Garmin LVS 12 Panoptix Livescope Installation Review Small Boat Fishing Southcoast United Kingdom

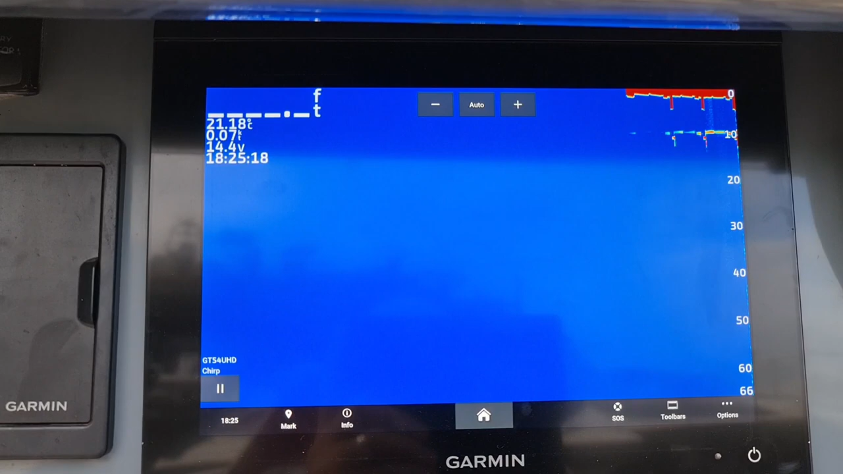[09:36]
Right, so as you can see, I'm just on the standard
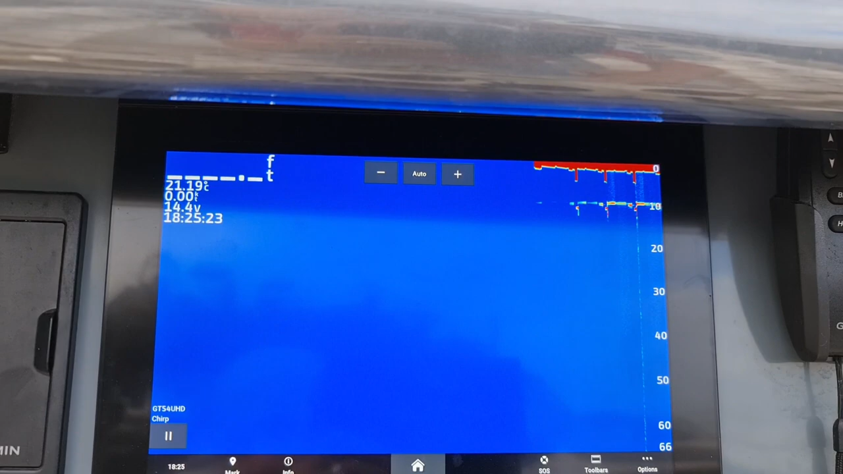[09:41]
traditional sounder. Press home, and that's all your options there now.
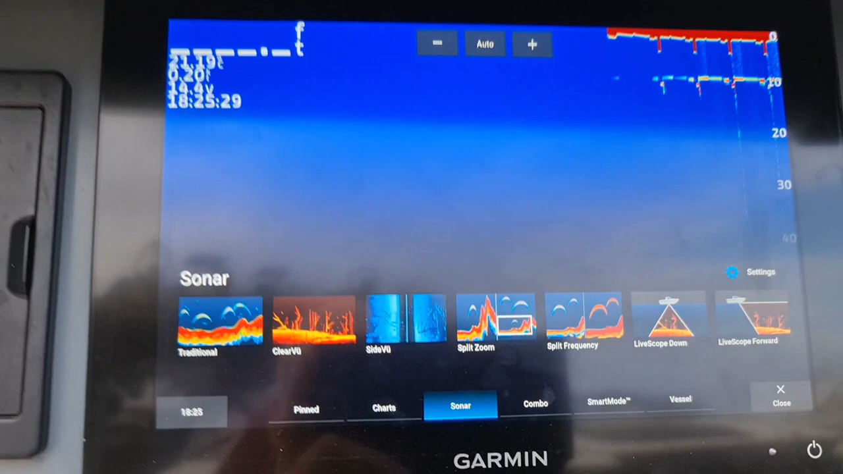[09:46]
So I've got traditional clear view, side view, split zoom, split frequency,
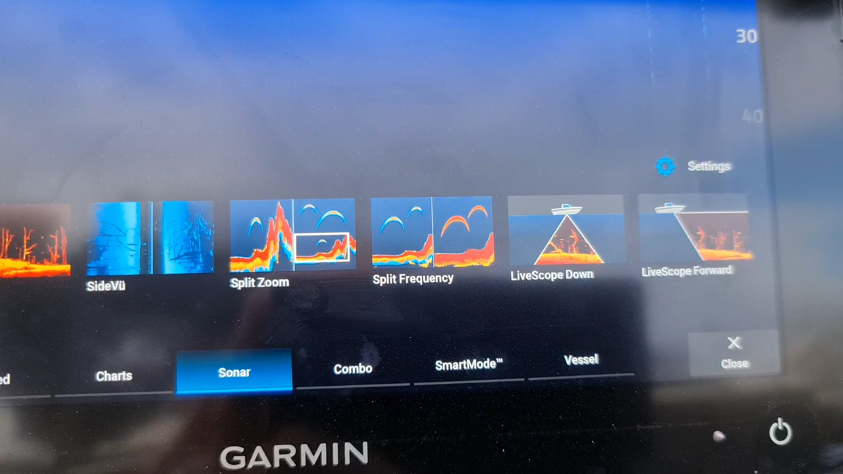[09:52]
and as soon as I plugged that in, the LVS12, up came the two latest options.
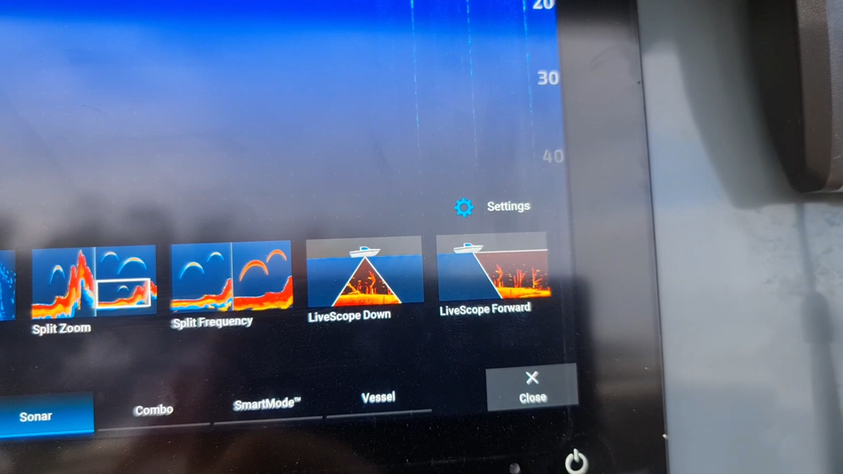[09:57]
So we've got live scope down, live scope forward.
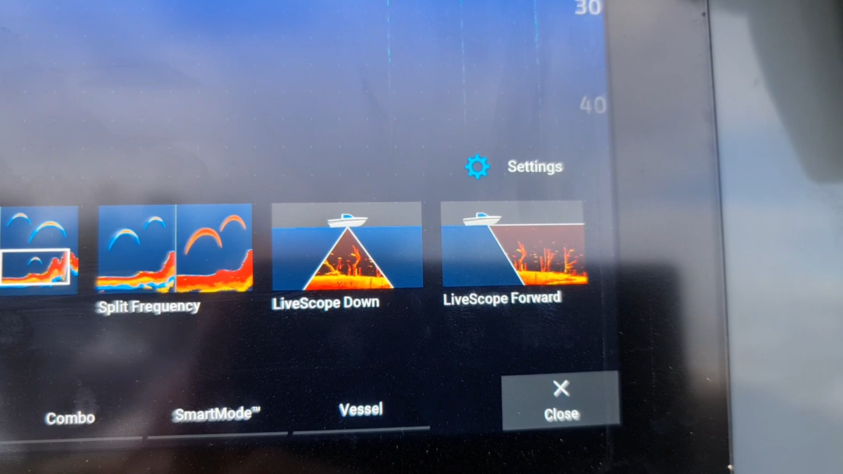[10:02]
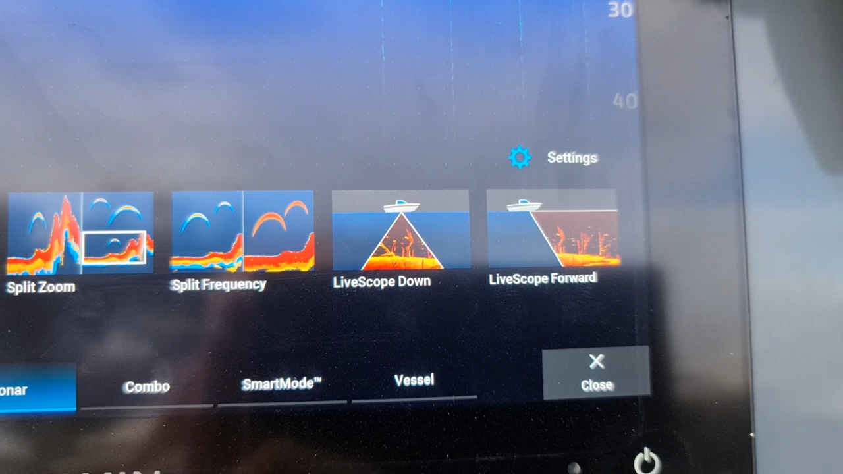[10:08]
And once you press these, you've got plenty of options for gain, clutter, blah, blah, blah.
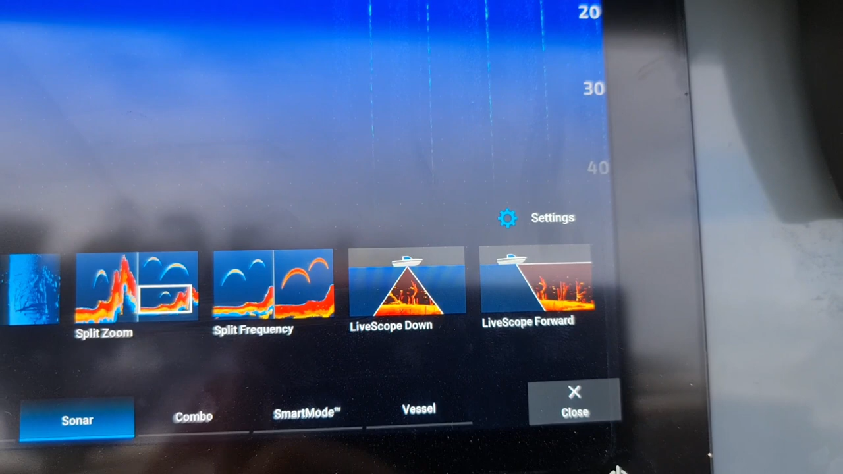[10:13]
And I haven't really used it out there. I've turned it on a few times, I've tried it at speed.
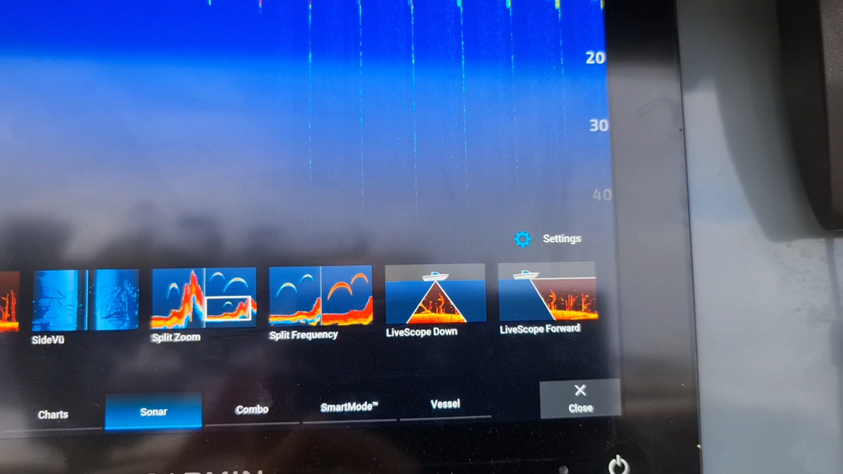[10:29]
So I've mounted it on the transom perfectly.
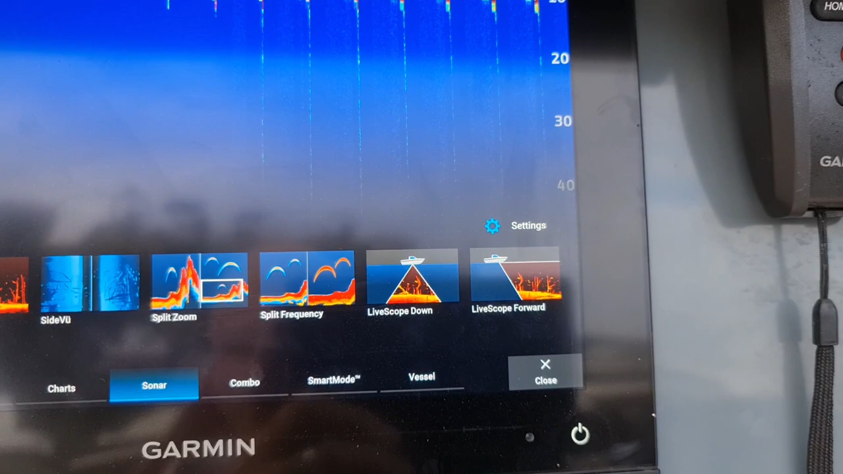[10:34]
Right, so if I press now Livescope down,